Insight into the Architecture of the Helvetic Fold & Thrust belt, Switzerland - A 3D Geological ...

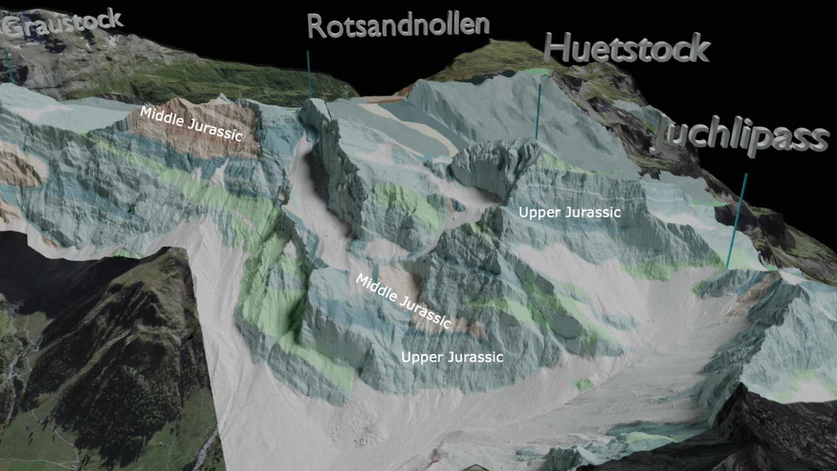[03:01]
The axon nap is made up of four regional correlatable thrust sheets,
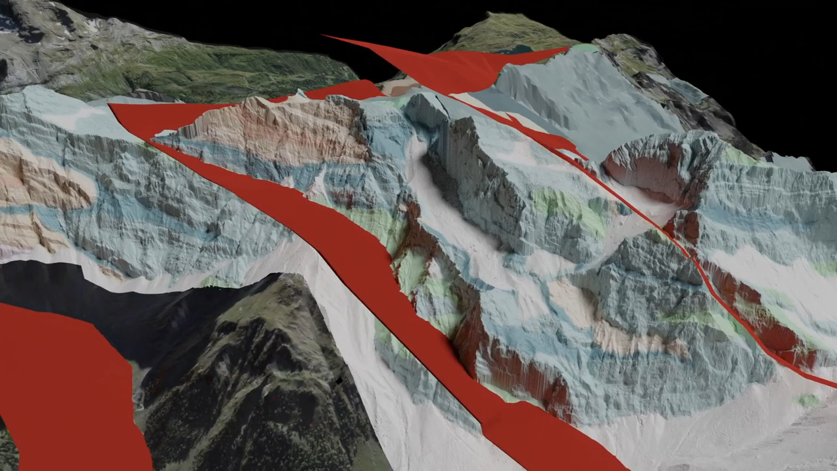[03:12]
each of which pushed as more or less coherent unit northward and internally deformed separately.